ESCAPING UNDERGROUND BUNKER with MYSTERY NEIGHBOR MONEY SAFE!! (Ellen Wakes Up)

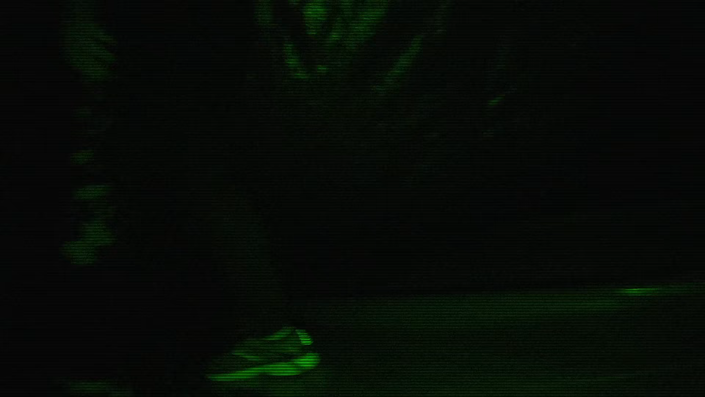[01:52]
Quiet. There she goes. Should have brought a flashlight. There she goes.
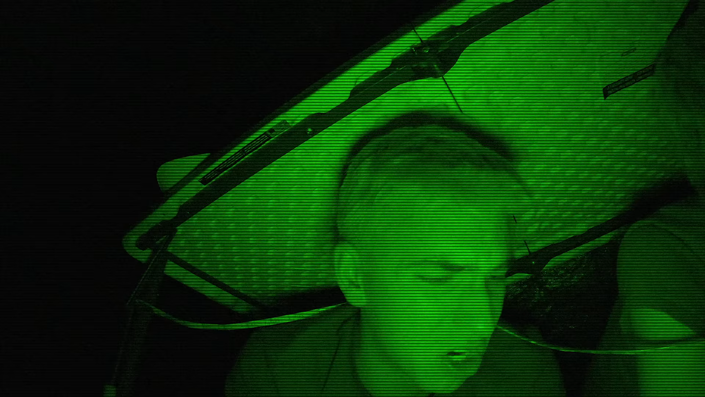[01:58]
There's a bug. Oh, gosh. Come pick that bug. Okay, we're good. He's gone. I think we're good. She's sitting on the couch. On the count of three, jump. We're going to move out of here.
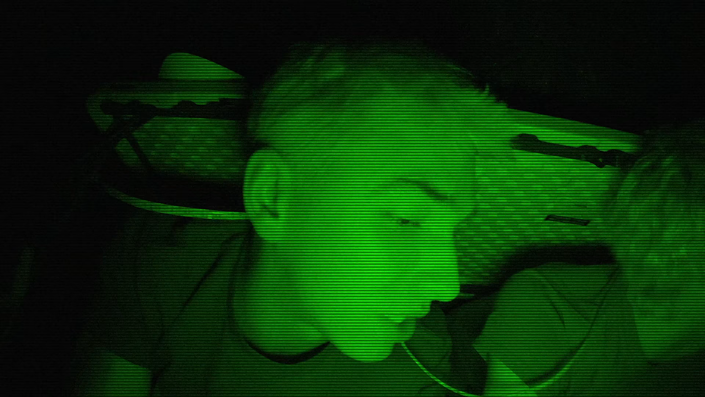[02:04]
We're going to go down the tunnel. We're going to go into the bunker even farther. Okay. You ready? Yeah.
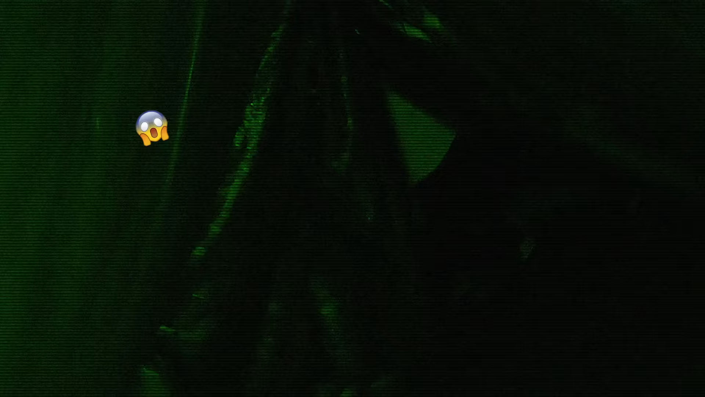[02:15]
John, there she is. Run. Go, quick.
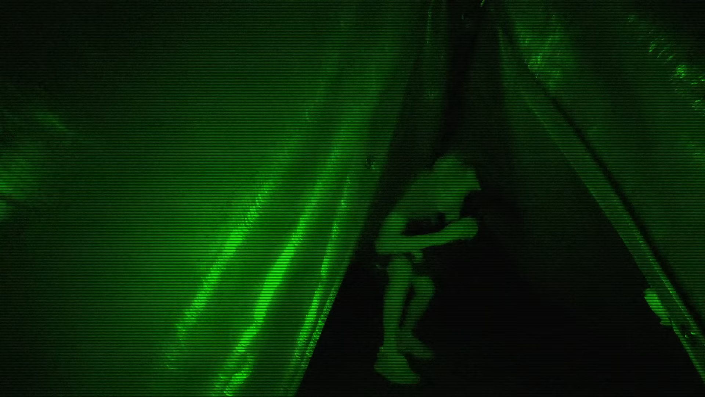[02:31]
Down here. Quick, all the way down here. It's the best spot. Look.
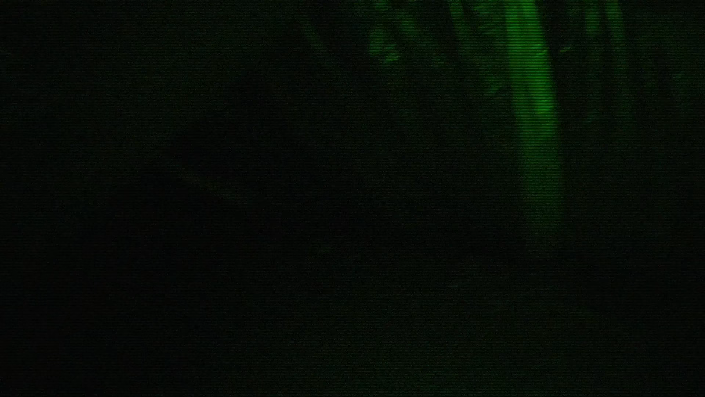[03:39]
We'll go this way. We'll go to the right.
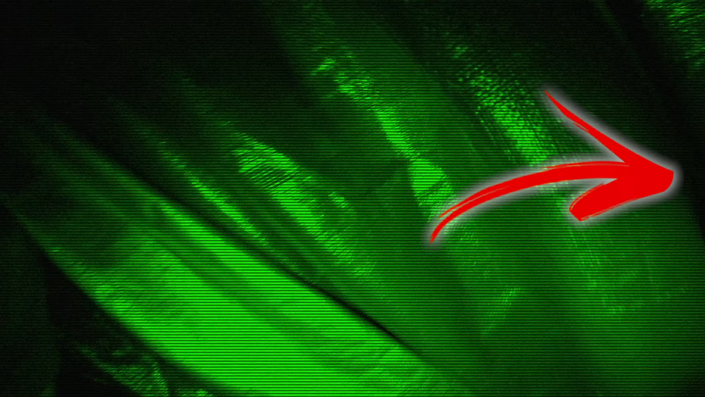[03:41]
Let's see, where is she? Oh.
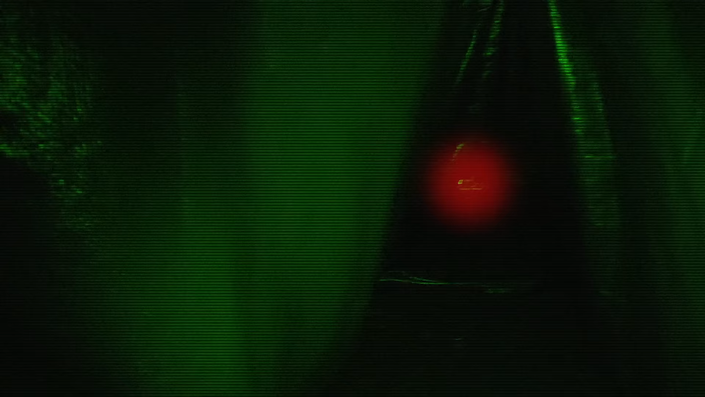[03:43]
I think I see her. John, I think I see her feet. Wait a second. I think you're right. Hang on. She's down there. She's about to go towards that other tunnel that goes to the bunker. I think you're right. Where'd she go? Well, I still see her. I still see her foot right there.
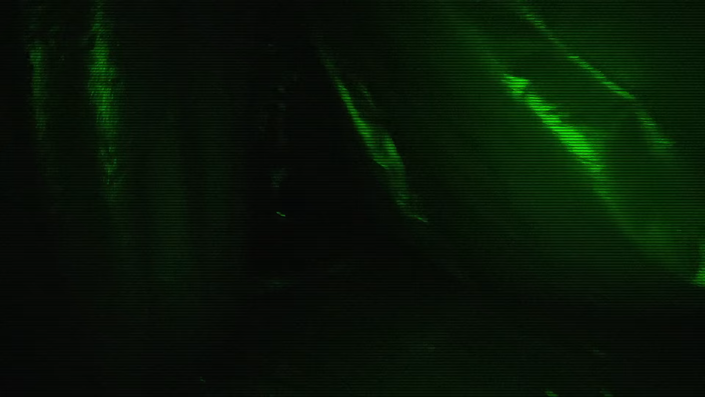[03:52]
What is she doing? I don't know. I'm gonna get a little closer. You stay here. Okay.
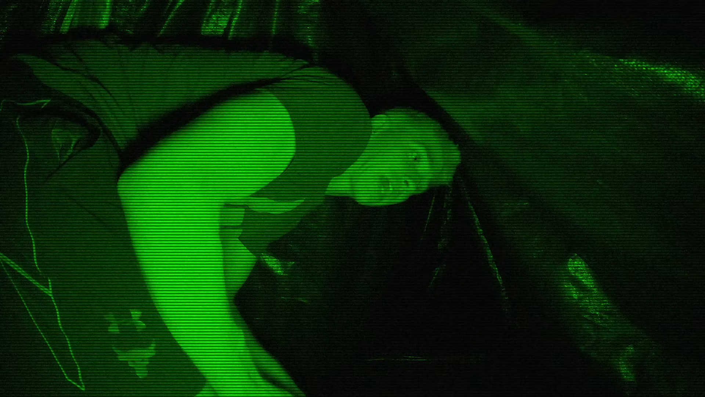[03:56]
Okay, I'm going down. Okay. John, stay there. I'll let you know when the coast is clear. So far, nothing. Keep going. Anything? I don't see her.
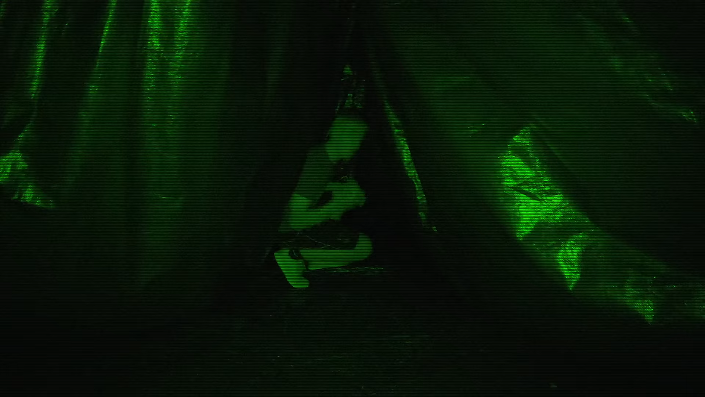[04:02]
Come on. Okay. Keep going. I think we're good. We just gotta go left right here. This is where we go left, down the hallway? Yeah. This is the tunnel? Yeah. Okay, come this way. Oh, yeah, it's left right here.
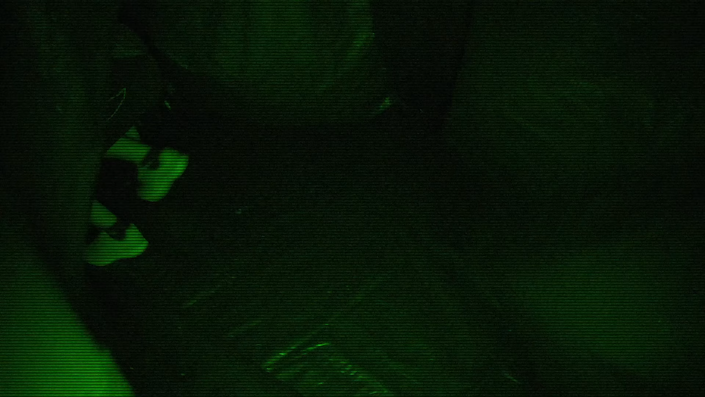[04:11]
Okay. It's right here, John. Okay, I'm coming. It's around the corner right here. I don't think she's here anymore. We got a straight shot to the tunnel. Check this out.
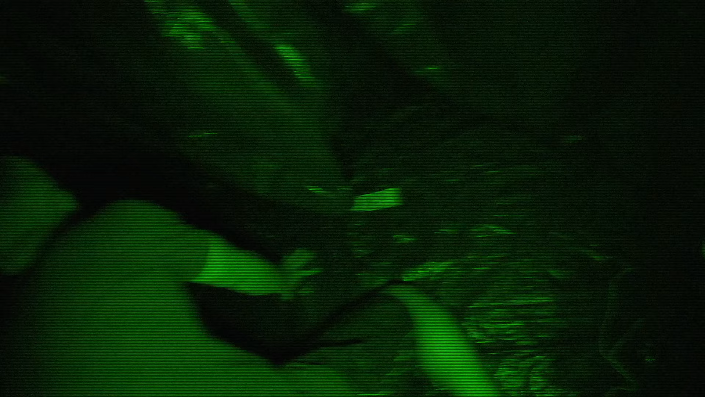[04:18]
Look, this is perfect. Yep, keep going. This way.
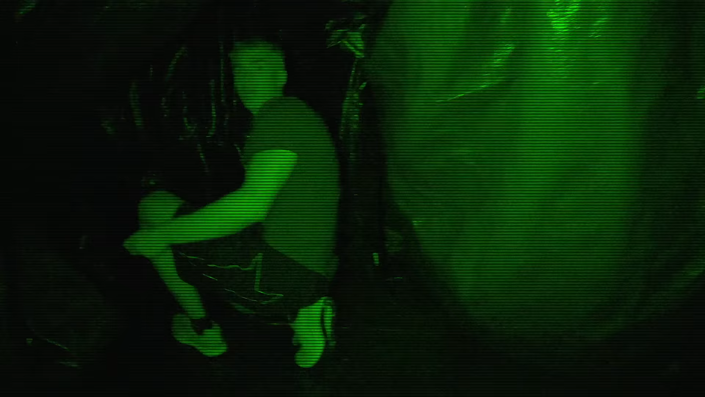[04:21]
It got more narrow. I think the tunnel might be closing in. Look at this. Oh no, you think you're right. Come keep on. Going. It's right here. This way. I don't see her. I don't know where she went.
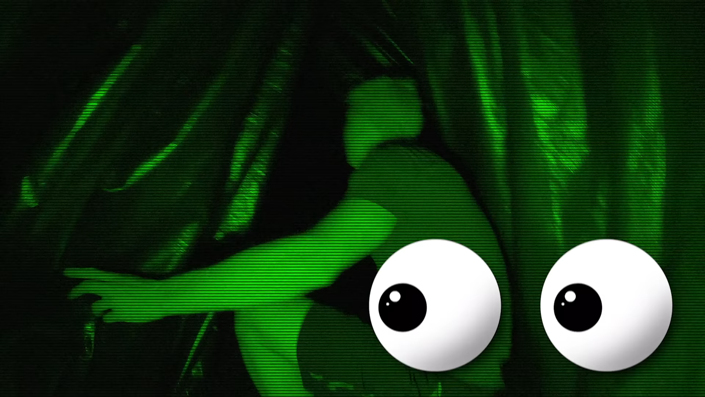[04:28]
I'm coming this way. Here, come on. Let me see this. You need to be able to see what we're getting ourselves into.
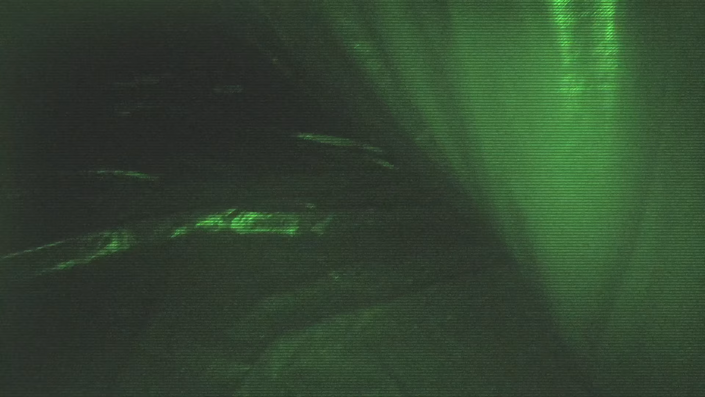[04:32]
Yeah, keep going this way. We're good.
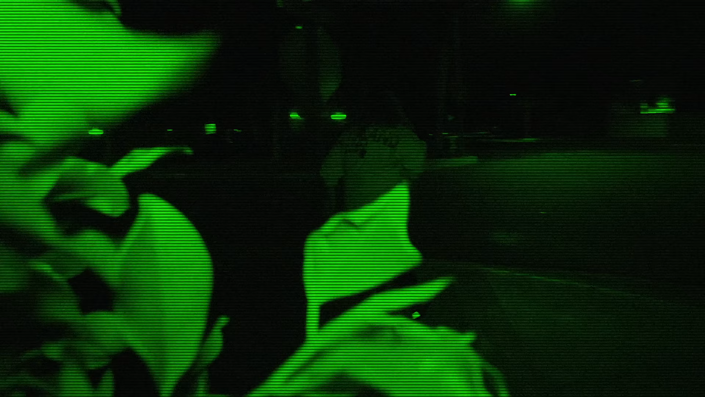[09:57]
Haha, she thinks we went the other way.
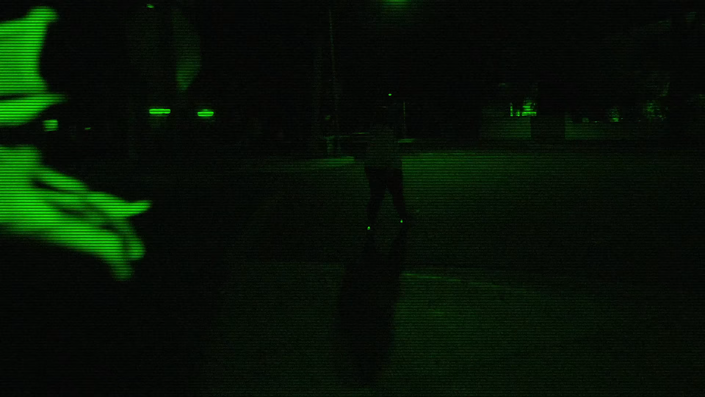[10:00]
There she goes. Stay behind the bushes, John. Stay behind the bushes. I think we can go.
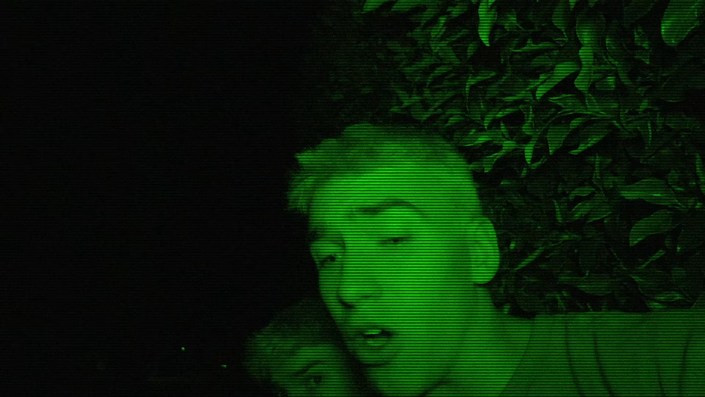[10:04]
Okay, I think we can go. Let's sneak back in the house real quick. Ready? You gotta go fast. 3, 2, 1, go. Come on.